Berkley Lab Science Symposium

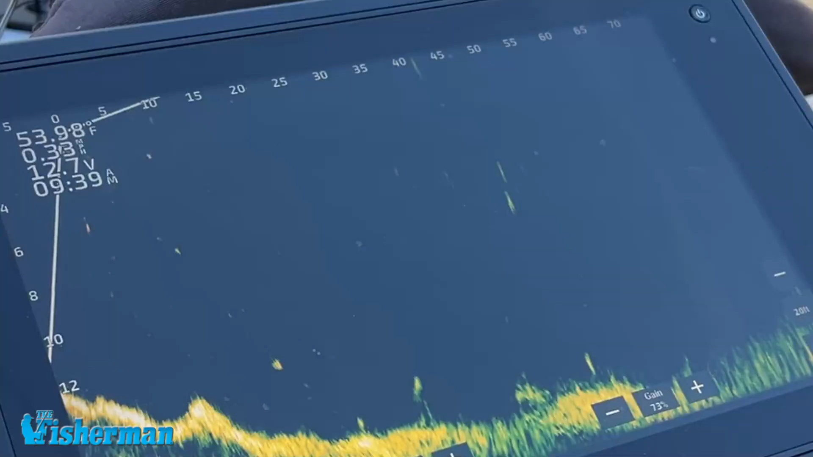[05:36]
as can you also see the movement of your lure in relation to those fish.
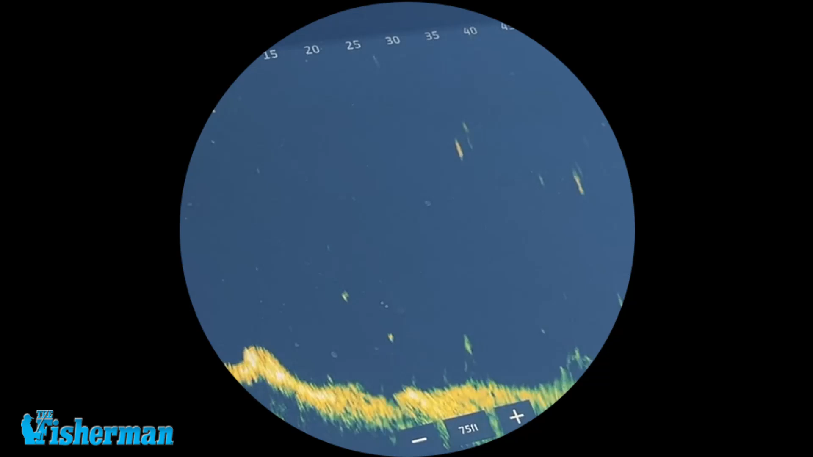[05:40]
You can actually see your jigging action.
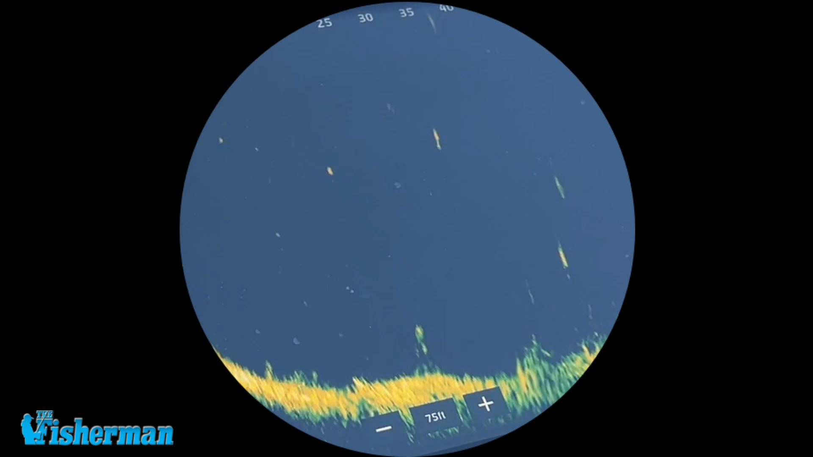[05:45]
You can see the fish following the lure, and this is really a game-changer.
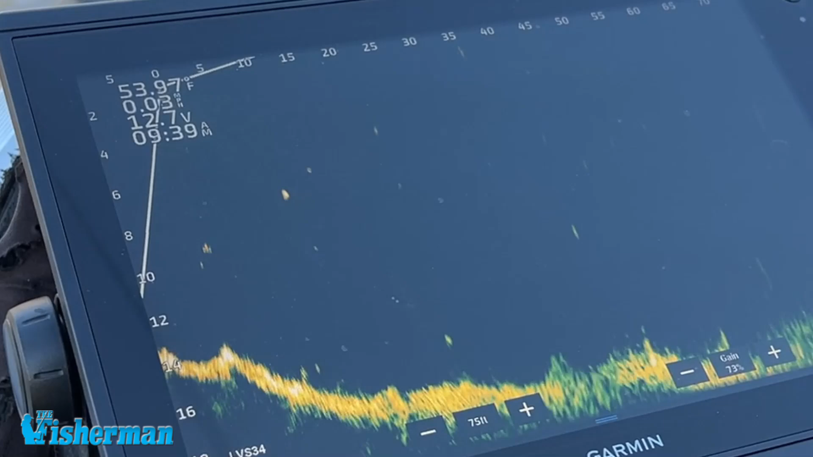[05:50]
Although currently very concentrated for use with bass fishermen,